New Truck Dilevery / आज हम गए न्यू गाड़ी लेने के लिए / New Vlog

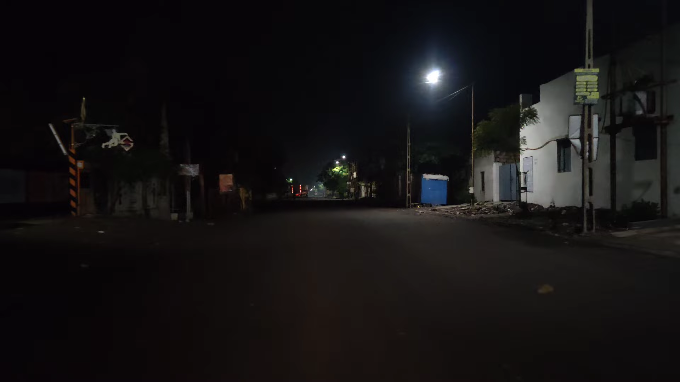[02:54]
और मतलब देखो, इतने टाइम पर मुझे जो घर पर जाना पड़ता है क्योंकि ऑफिस से मैं जो लेट मतलब मेरी छुट्टी होती है और काम ही ऐसा है यार, क्या करें। और कहीं यहाँ पर मतलब सन्नाटा देख लो, मतलब पूरा जो सुनसान रास्ता